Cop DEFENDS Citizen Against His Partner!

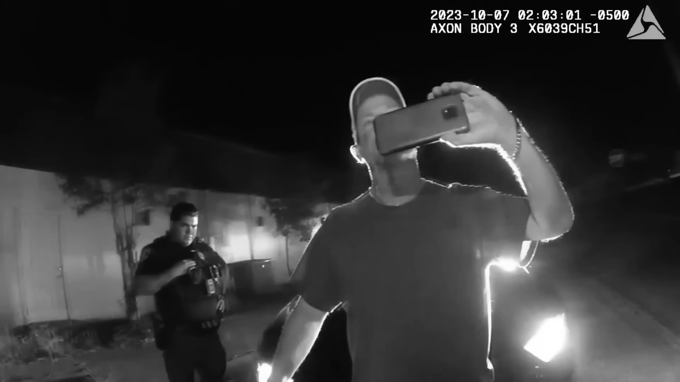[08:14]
Tullis pushed back verbally, he did actually comply and stood in front of the vehicle once Officer DeBoer ordered him to do so. Further, even if Mr.
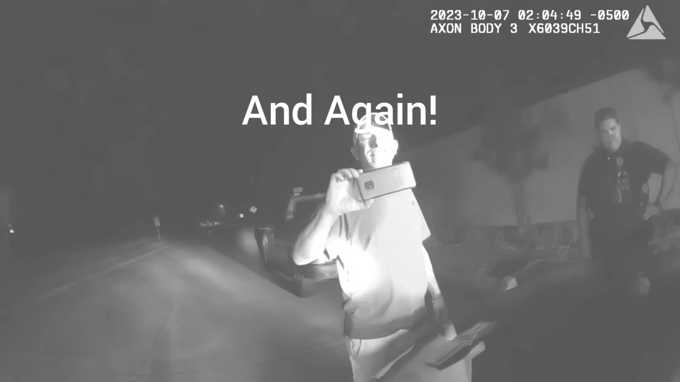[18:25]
while ignoring Officer Board's blatantly unconstitutional commands that he put his phone down and stop recording.